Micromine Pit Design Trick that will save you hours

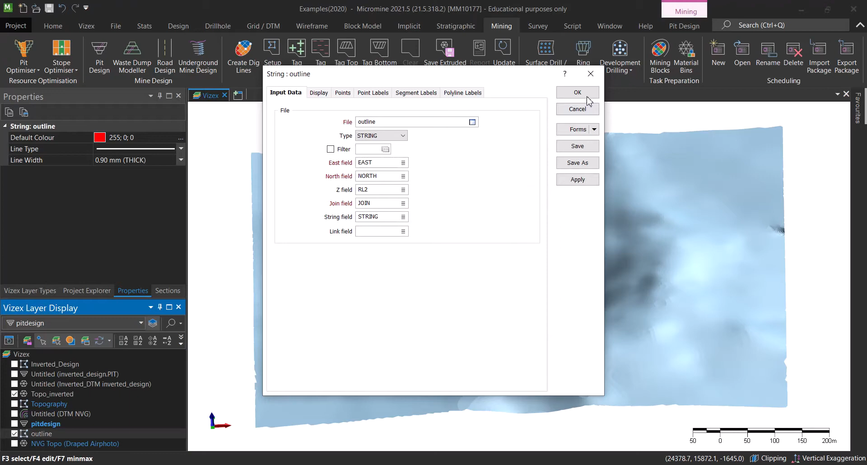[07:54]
this one as the rl you can see now we have this one now what we need to do is we are going to use the way stamp modeler and we are going to create a way stamp here okay then uh i believe that
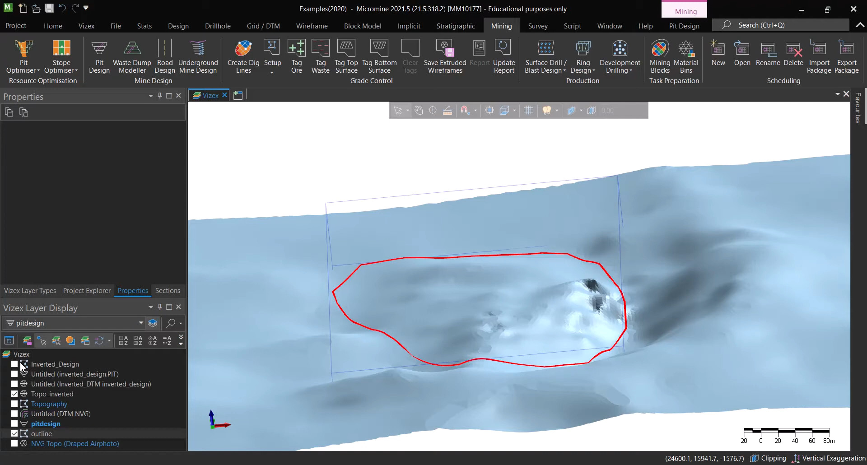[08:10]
you got the idea after we get the way stamp what we can do is we copy that way stamp into a string file and
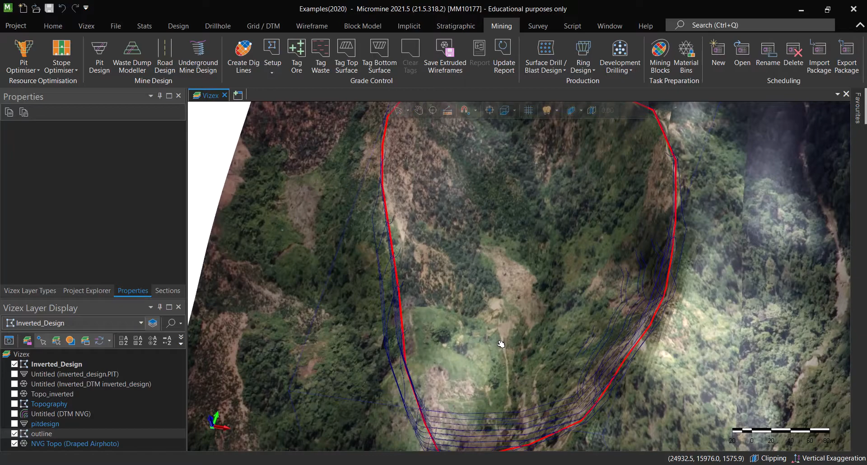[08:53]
the actual one you can see that this one actually is sitting exactly at that
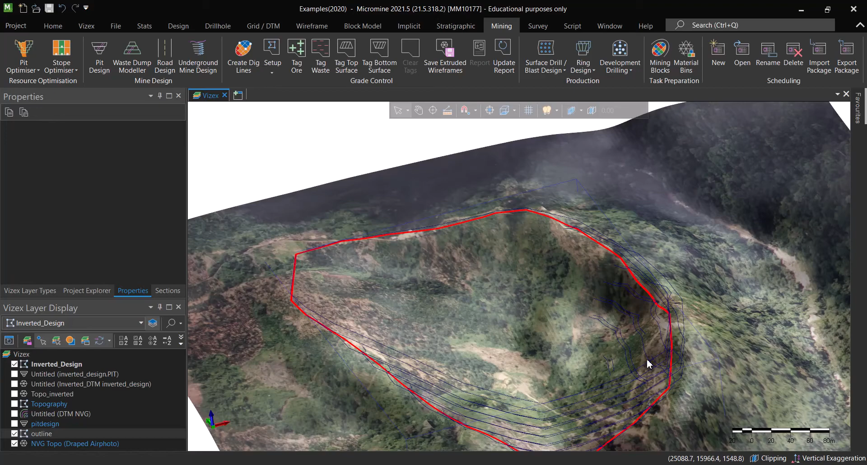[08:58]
specific you know uh area that we are interested in and if we want to
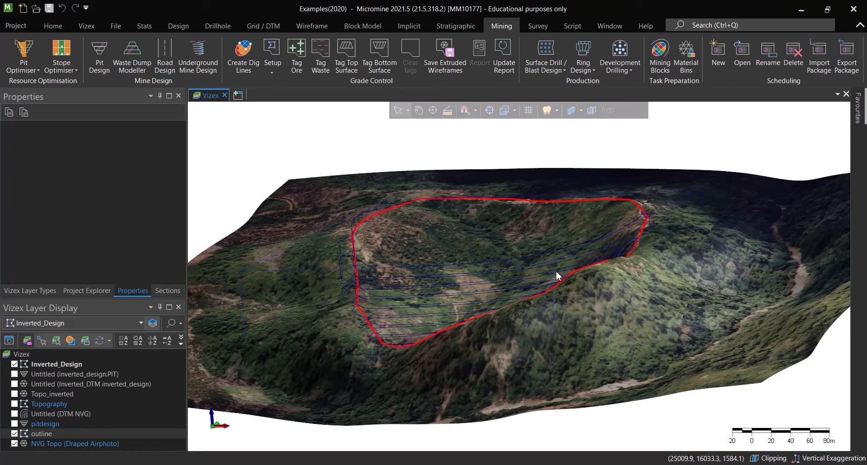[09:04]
do some detailed design what we need to do is to take one of these uh uh you know subsurface uh benches and copy that
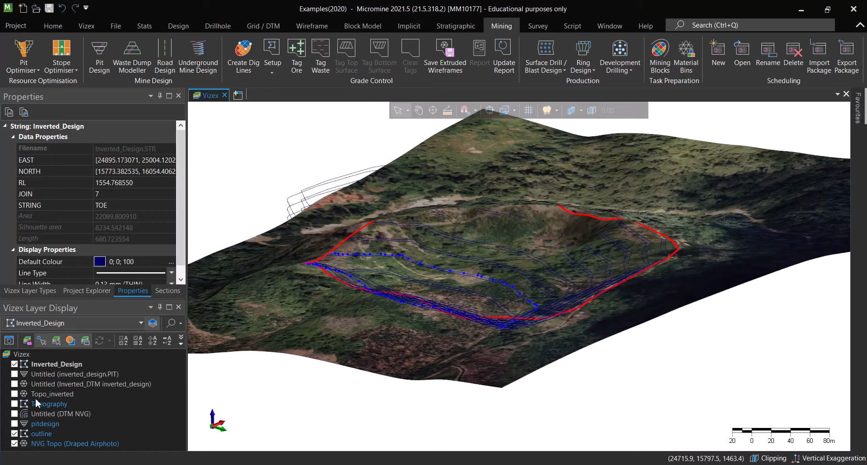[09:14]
into a uh pit design uh you know
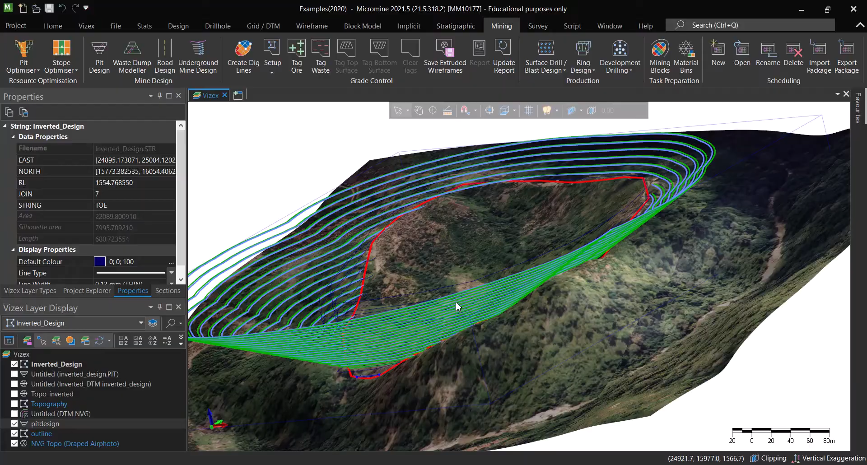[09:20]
file and we start doing the design the way we want it to be and you can see that it is almost intersecting with that outline and and this is exactly